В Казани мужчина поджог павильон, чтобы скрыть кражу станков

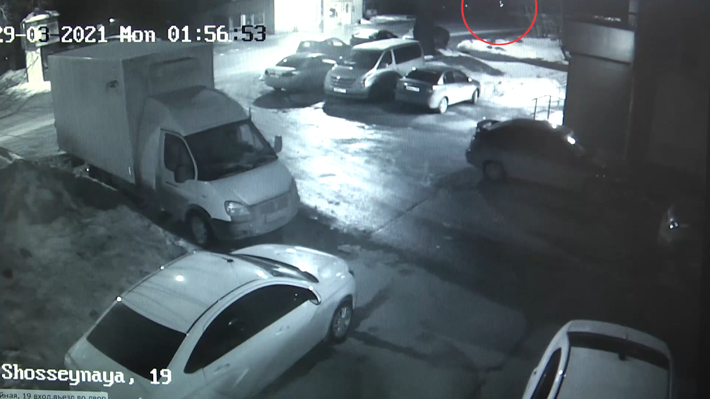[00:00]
Момент поджога попал на камеры уличного видеонаблюдения. Мужчина вскрывает павильон по ремонту обуви, выносит оборудование, а затем поджигает помещение. Спустя 10 минут к месту прибывает пожарная бригада, причем встречает их сам же поджигатель, который не спешил покидать место преступления.